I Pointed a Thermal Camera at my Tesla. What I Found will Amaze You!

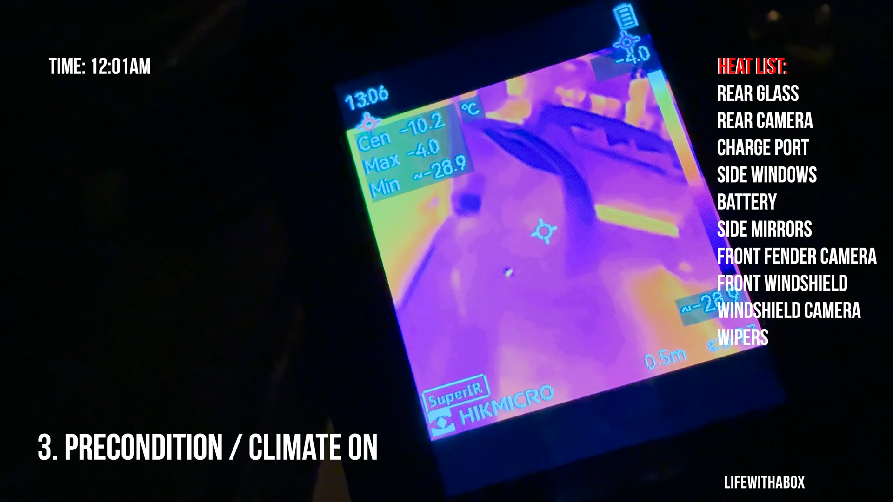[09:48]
On screen: max -4.0°C
was disconnected now I know I need to reconnect that you know we can
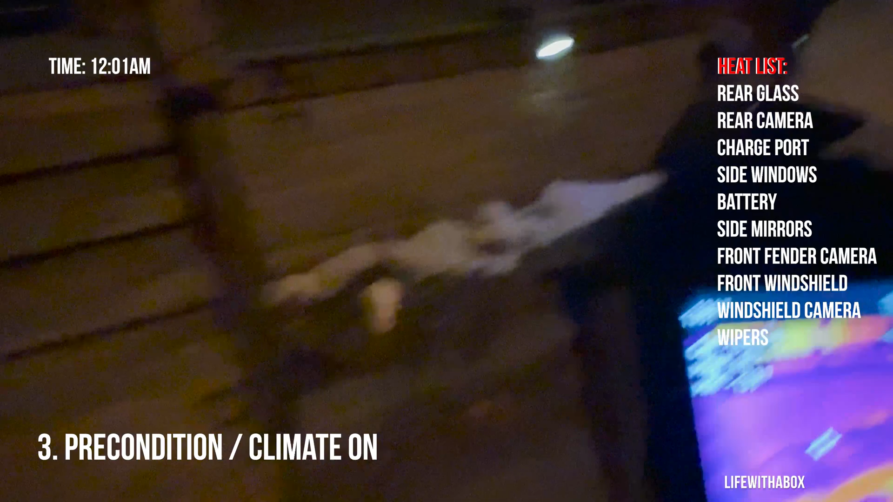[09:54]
make our way to the back here again nothing new here okay now we back up
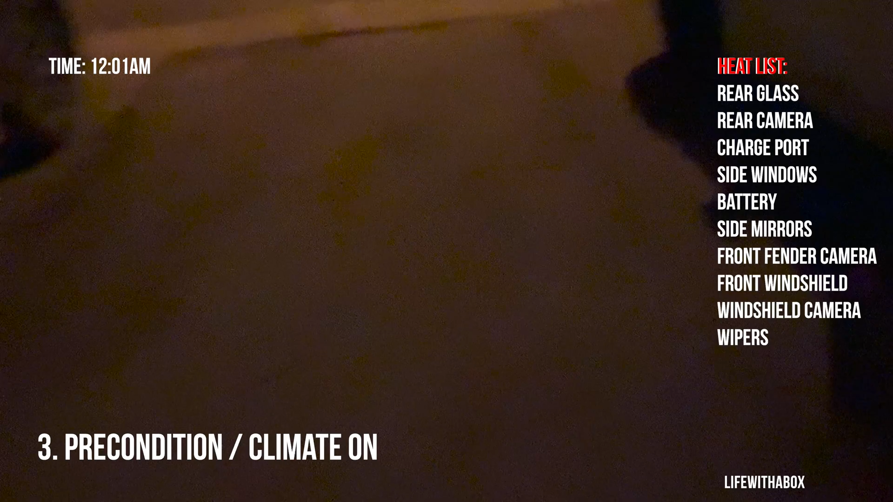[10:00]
you
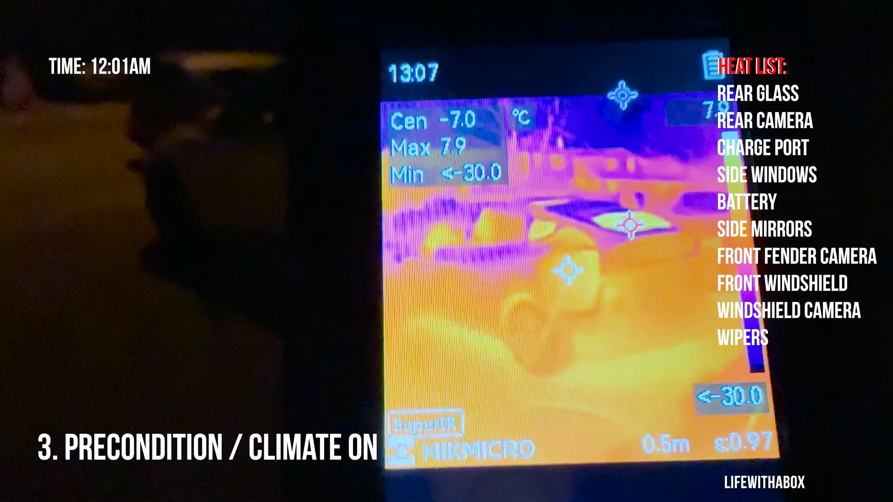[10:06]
On screen: spot -7.0°C, max 7.9°C
can really see where Tesla's being heated up
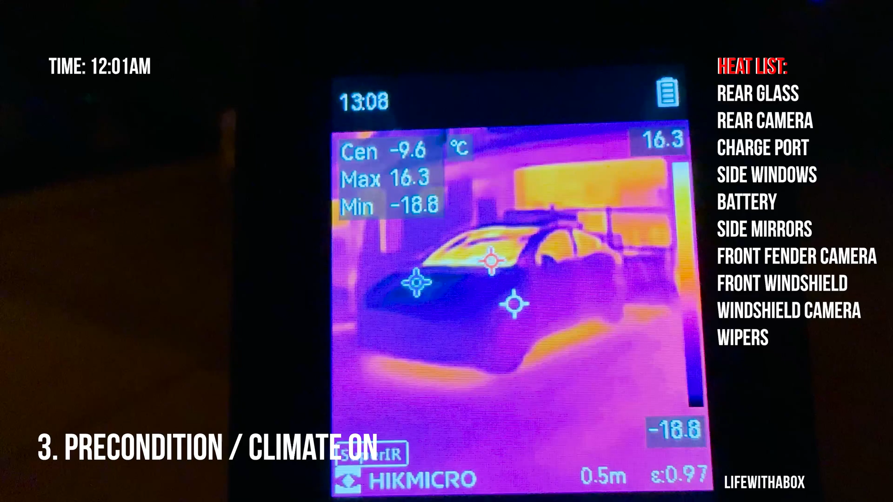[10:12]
okay so now I'm going to turn on the defrost mode and we're going to see what
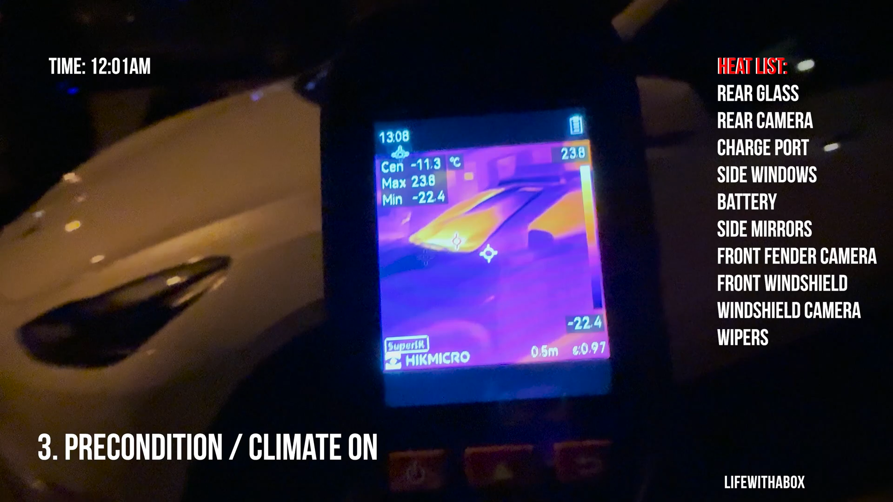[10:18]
On screen: spot -11.3°C
difference that makes all right so I'm going to enable defrost mode now let's go
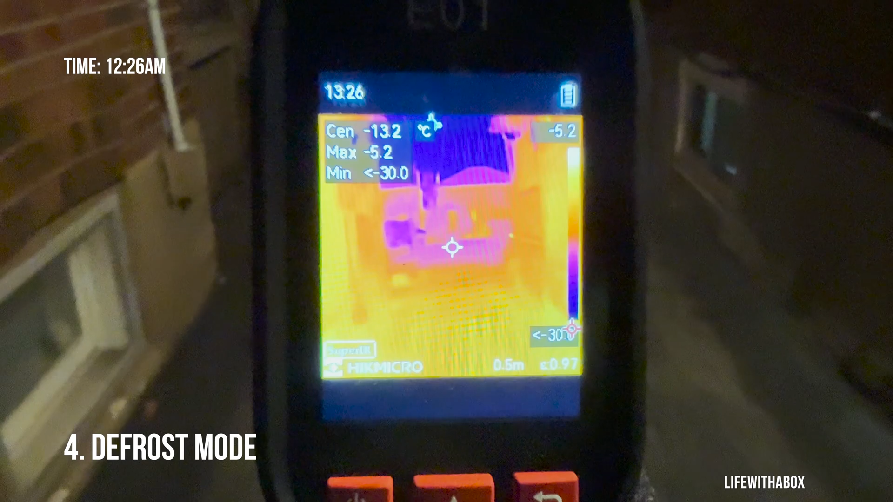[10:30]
On screen: spot -13.2°C, max -5.2°C
results I've been on defrost mode for a while now about 10 minutes
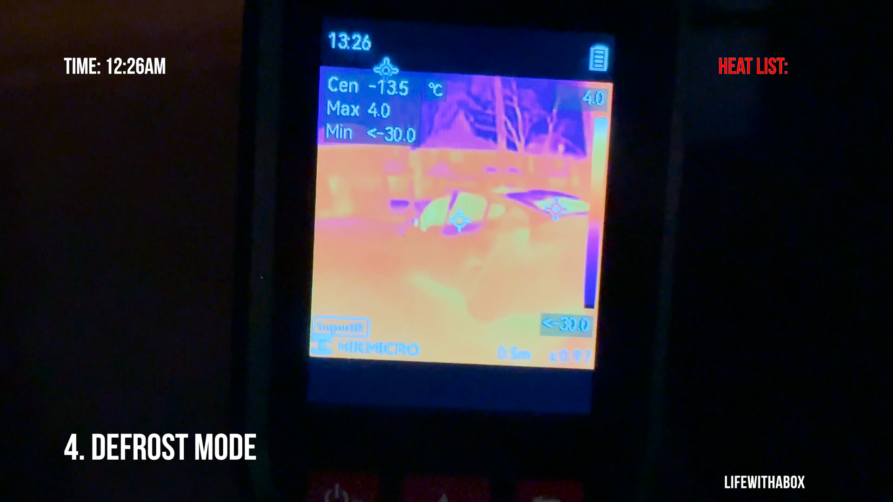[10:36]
On screen: max 4.0°C
and let's see what kind of changes we have here all right so immediately we can
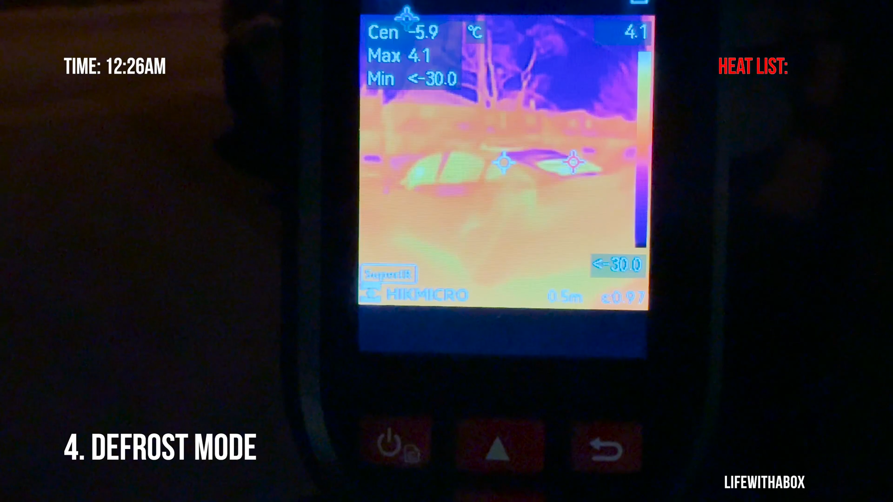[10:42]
see all the windows are glowing red the back here this window is hot
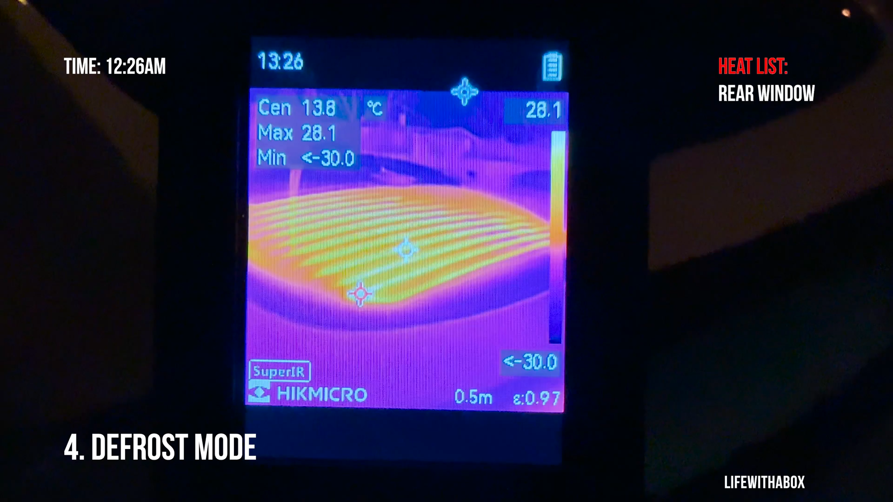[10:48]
On screen: spot 13.8°C, max 28.1°C, scale top 28.1°C
or and then let's see in the back here
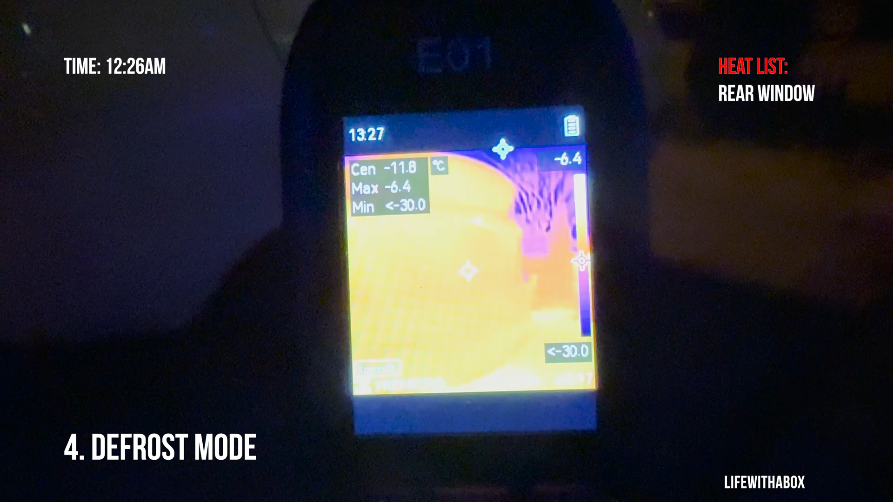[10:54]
On screen: spot -11.8°C
camera is still
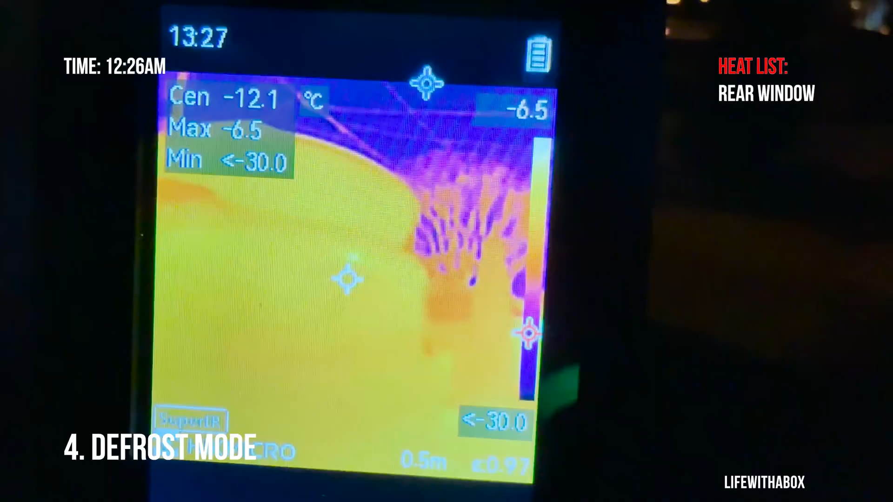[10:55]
On screen: spot -12.1°C, max -6.5°C
hot red dot here let's check the charge port
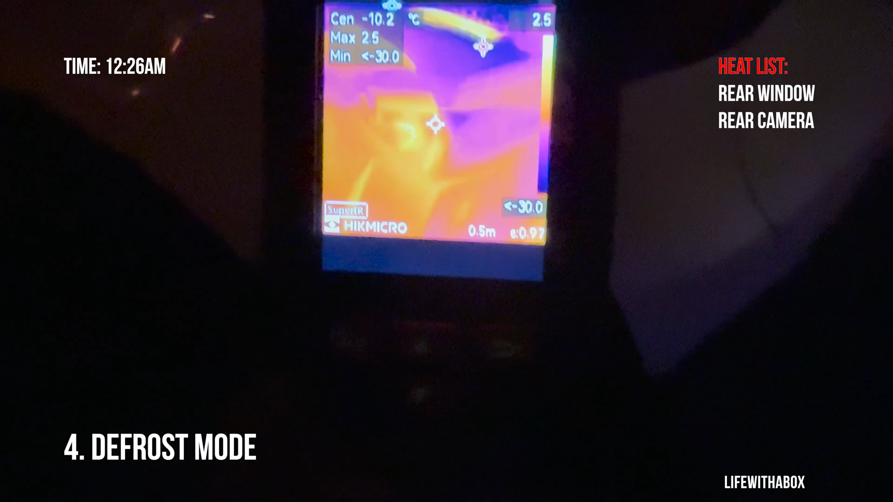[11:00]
so again this is defrost mode definitely getting
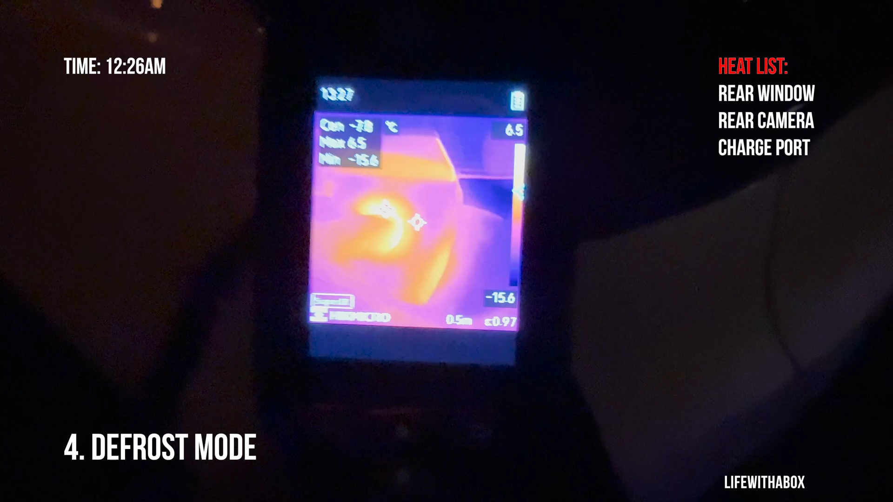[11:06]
warmer here and pretty basically if they put it right where the
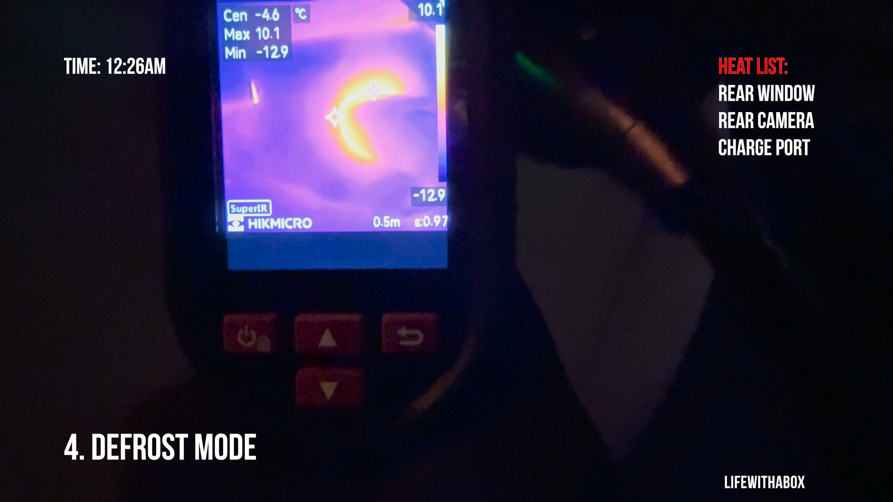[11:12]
On screen: spot -4.6°C
port is you can see that glow there right so definitely this would not
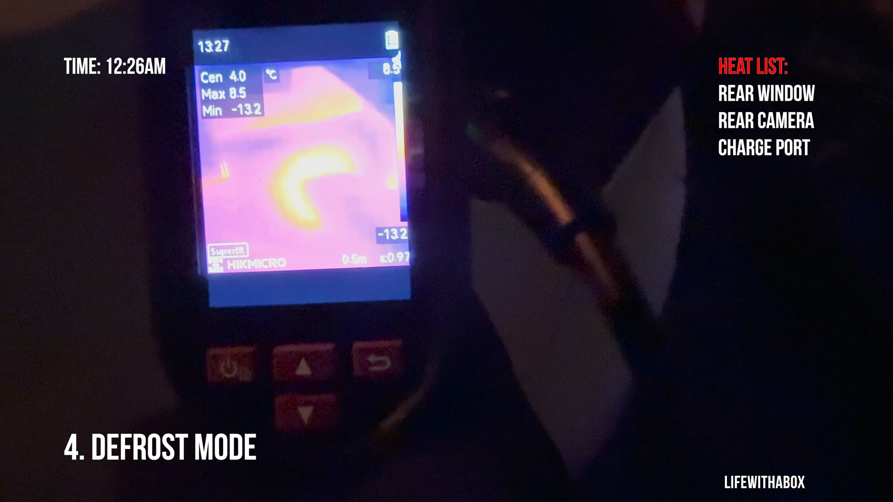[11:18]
On screen: max 8.5°C, min -13.2°C
freeze up here so when they say that this is heated it's actually not the whole panel but just
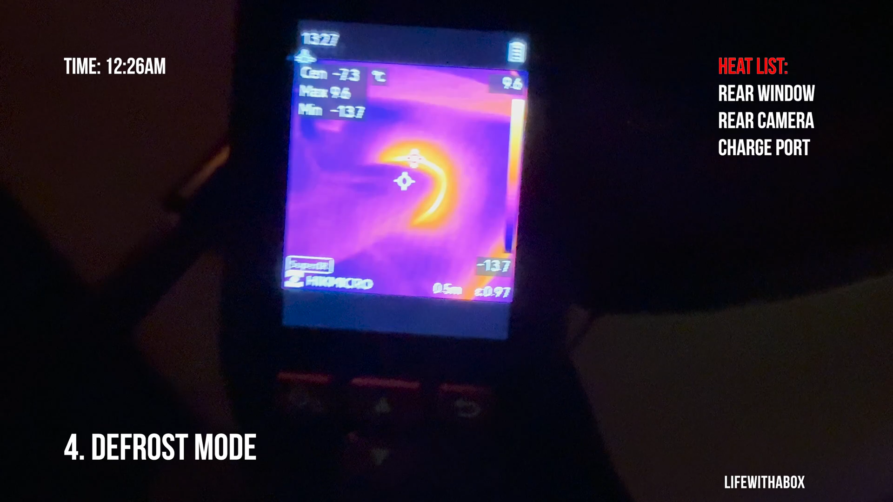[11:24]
right inside the the charge port here all right moving along here
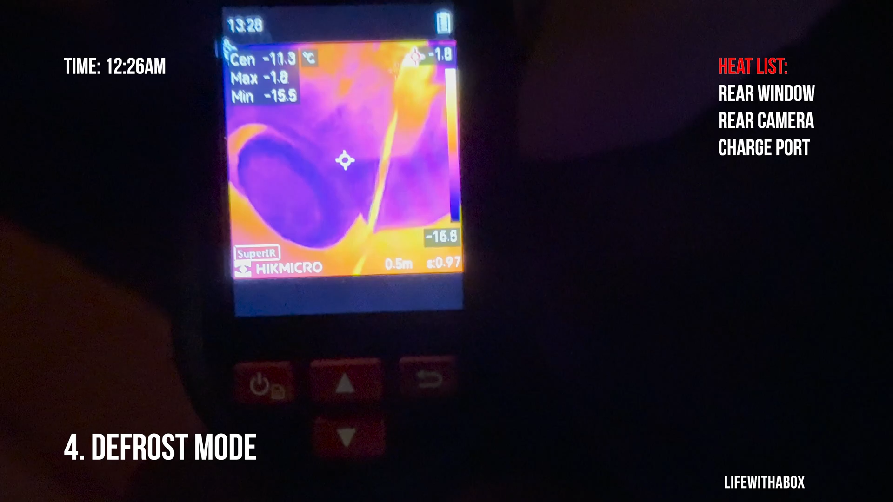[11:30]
On screen: min -15.5°C
cable this charge cable is pretty hot okay so it looks like
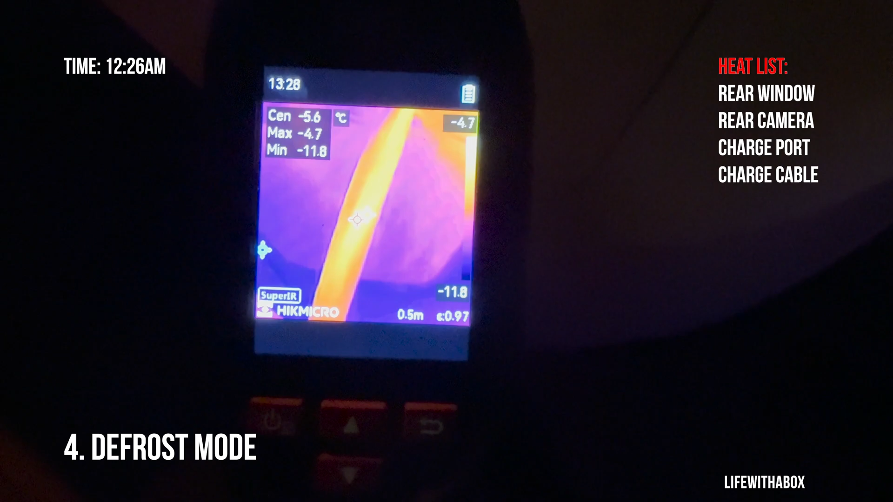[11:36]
On screen: spot -5.6°C, max -4.7°C, min -11.8°C
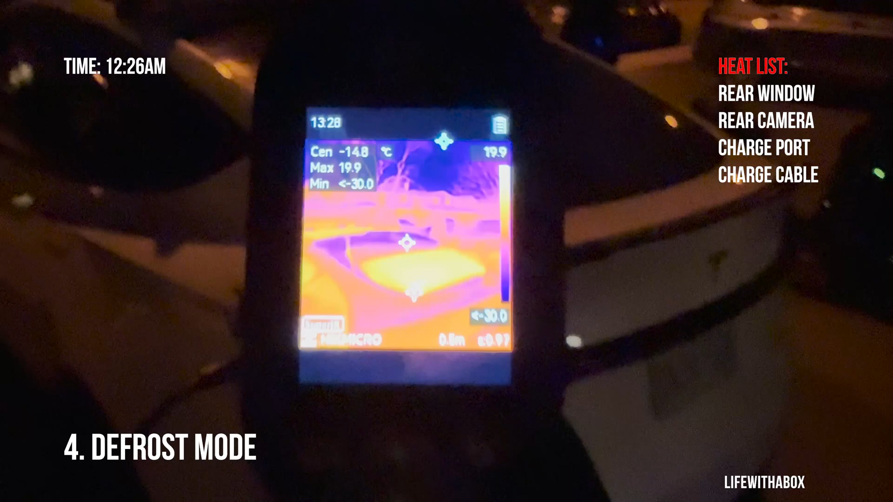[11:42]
in terms of defrosting the window the back window is really just the bottom half the rest is